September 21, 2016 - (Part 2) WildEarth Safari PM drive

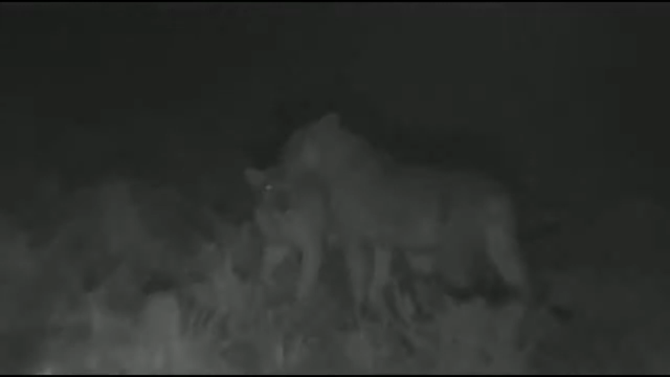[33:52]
Let's take a breath, everybody. How fantastic is this? You okay there, Jean-Ré? Yeah. Good, he's just giving a little... What's going on here? I'm going to follow her.
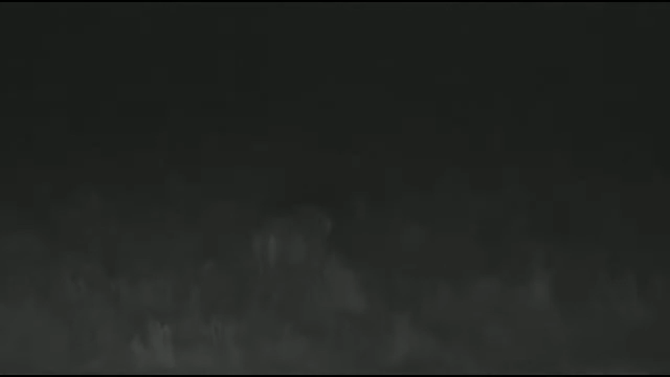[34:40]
Now, when you see them turning like that, when you see them kind of spreading, it's normally a sign that another one is sort of on ambush. But I suspect it might be the hyenas here that's causing them to act the way they are.
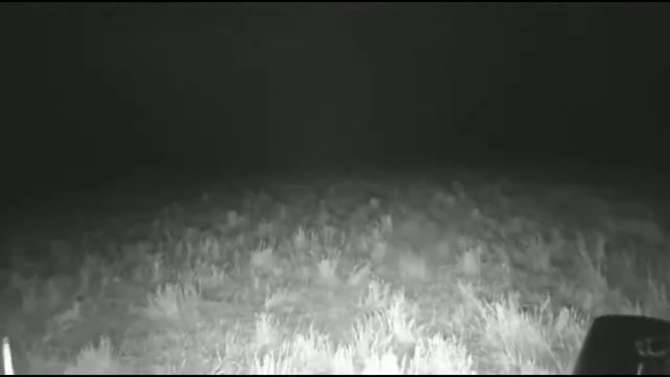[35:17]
No idea what's going on now. Let's keep us going in this direction. We might be lucky.
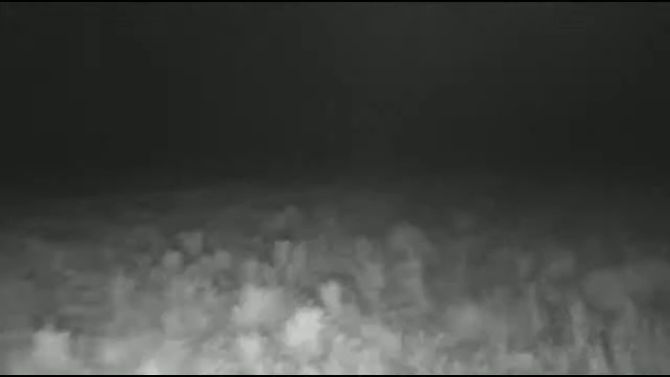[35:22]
Okay, we're going to turn on a bit of white light, everyone, so we can see.
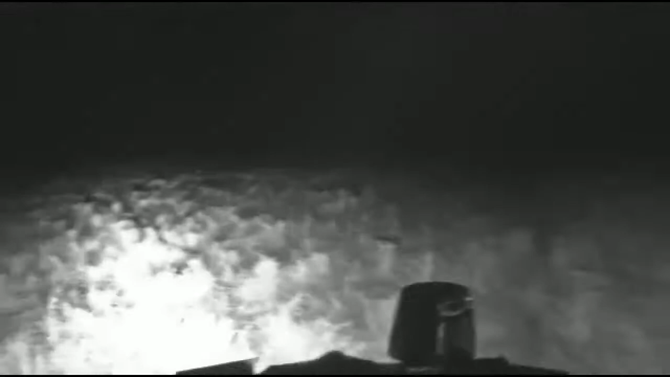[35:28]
There they are. Hold on, big bumps.
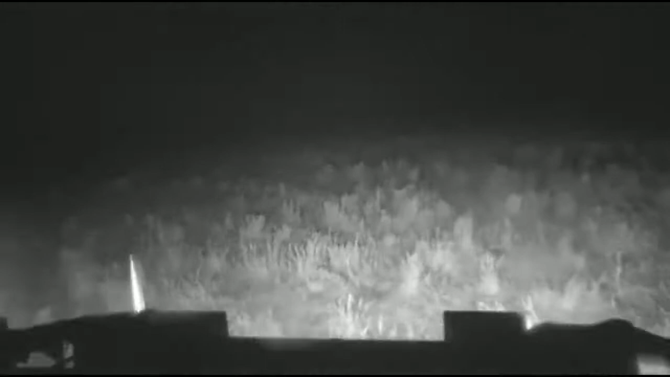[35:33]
There we go. That's a lion, is it? Let me just do that again. Once more, flash. They're right in front of us.
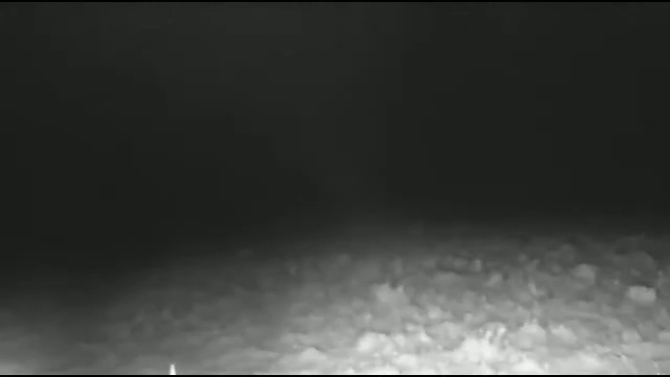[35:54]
Now, following lions from behind like this is the best idea if you don't want to affect their hunt, of course, because you don't want to chase anything into them.
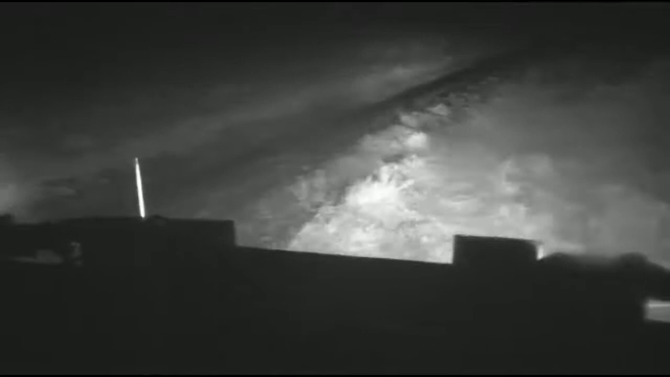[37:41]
It's a ditch that we're going to have to go around. Okay, everyone, we're going to have to get around this ditch. We're not going to be able to... I think I must go the other way around it. Think we can get up and over there, Graham? Do you think we can get up and over here? Okay, I'm going to go for it. Hold on, everyone. All right, let's go to Jamie, everybody. Get an update from the Birmingham boys.
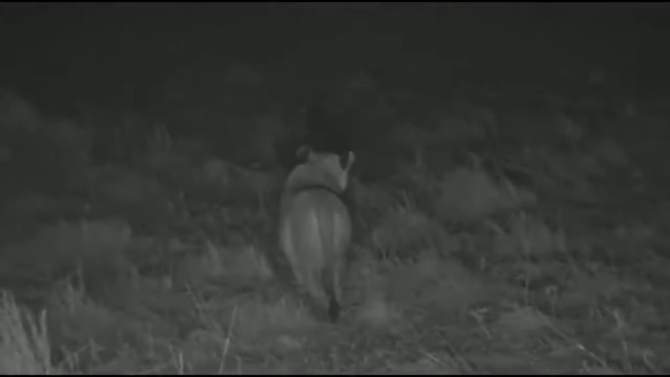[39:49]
Right, everyone, they started to hunt again.
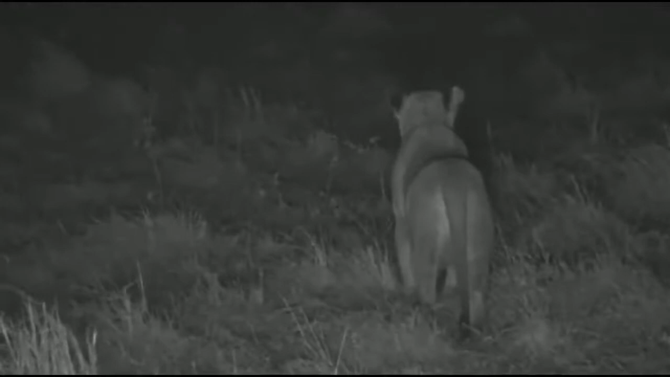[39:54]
I'm just going to turn off, let's see if we can hear what's going on other than the pounding of the rain and the blasting of the wind. The hyenas are still calling. Every time it looks like they're doing some kind of hunting, I think the hyenas get in their way. She should see where she's looking. Is that a lion or a hyena in the distance there, Jandri? Coming straight towards us now.
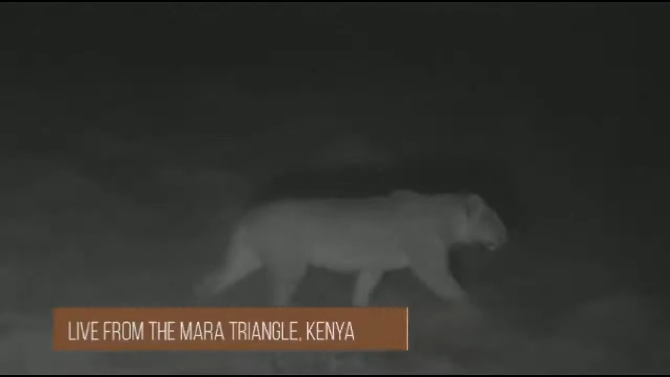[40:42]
It's pounding rain, conditions appalling, but not for the lions. They're perfect for the lions. These lions of the Kichwetembo pride on the hunt, but their hunts keep being ruined by a clan of hyenas.
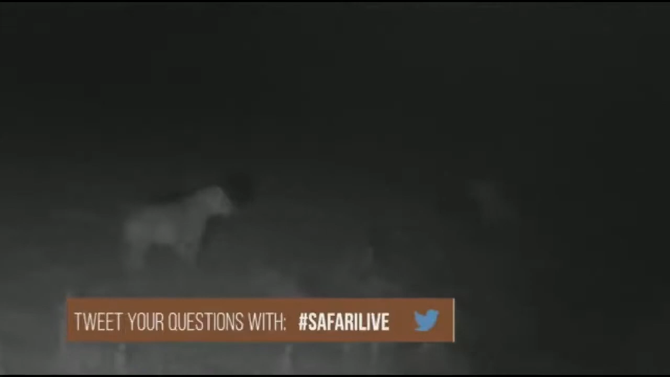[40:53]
There we have a standoff.
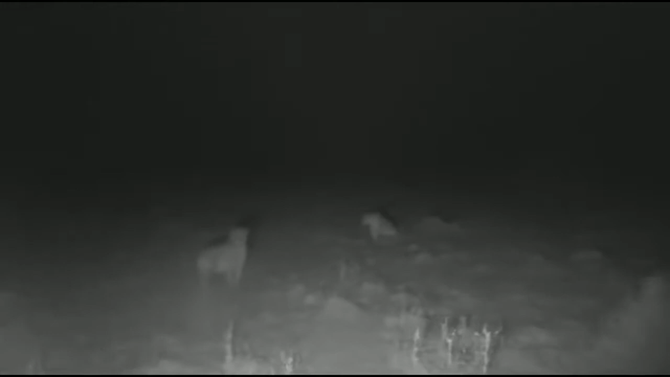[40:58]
They're not a standoff, just going to the loo, I think. Gosh, this is amazing. They're also engaging in a bit of play behavior.
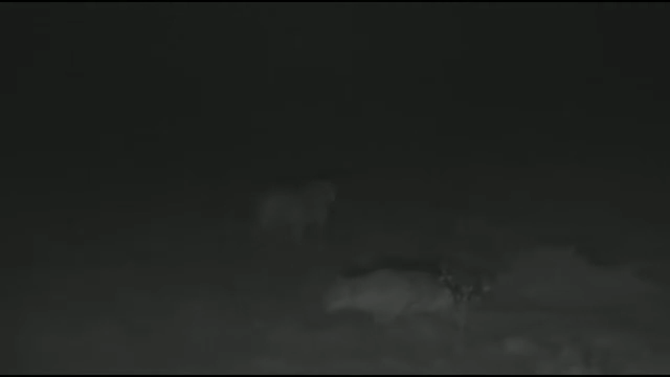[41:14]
Watch this, she's going to pounce Jandre to the left.
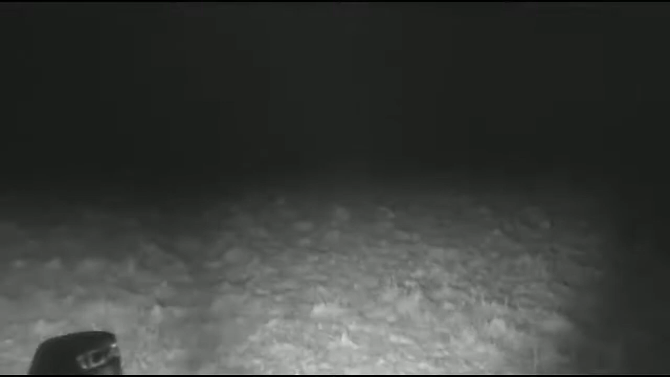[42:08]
That's where the Twitter and email will be received. Jandre, can you see a lion anywhere? I've lost them.
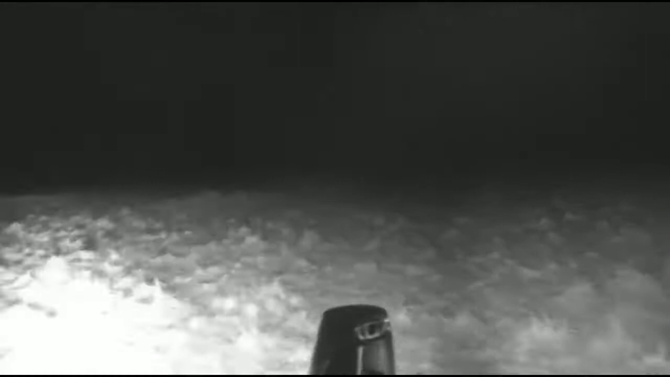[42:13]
I'm going to turn some light on. There we go. I can see one there in front of us.
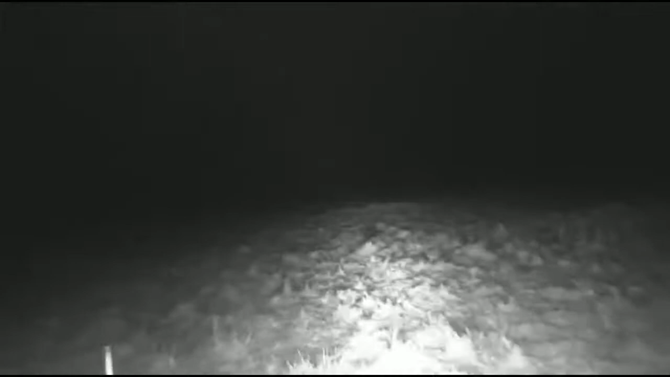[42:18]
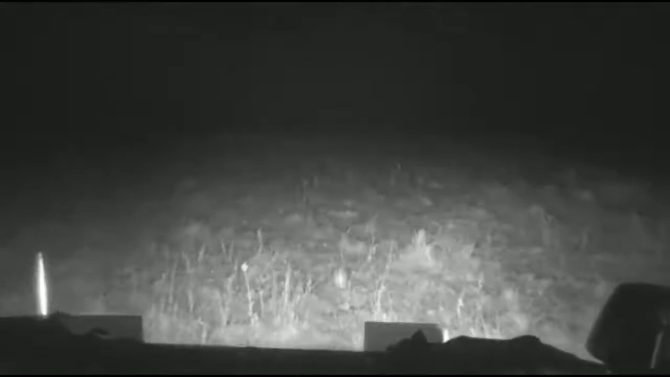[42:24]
They're in front of us here somewhere, everybody, and I saw some other eyes ahead. It could be that they're on the hunt again.
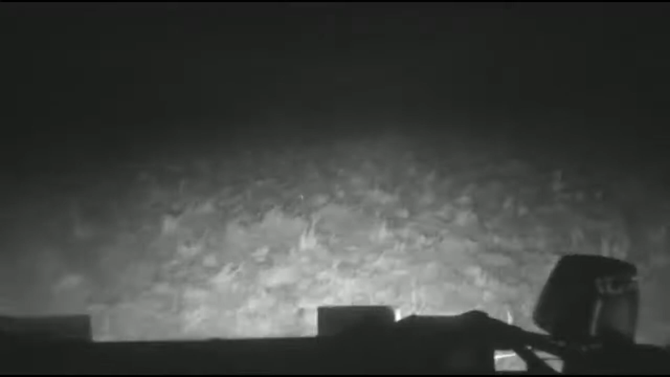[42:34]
They definitely look to be hunting. They've done a great big circle. There, there.
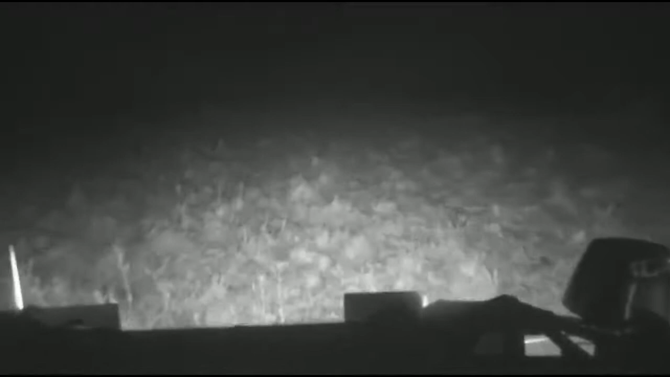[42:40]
What's off to the right-hand side? Something ran.
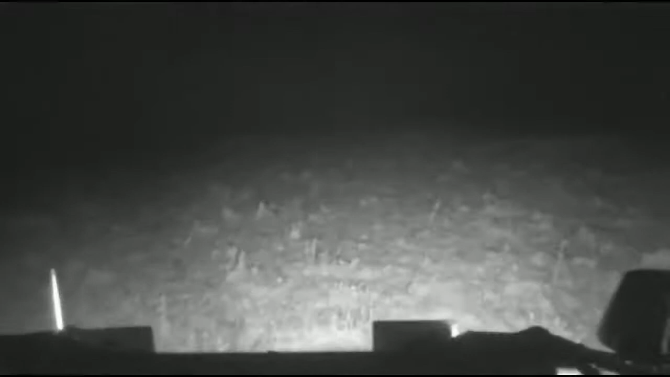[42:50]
Well, we kind of lost them, I'm afraid. Left.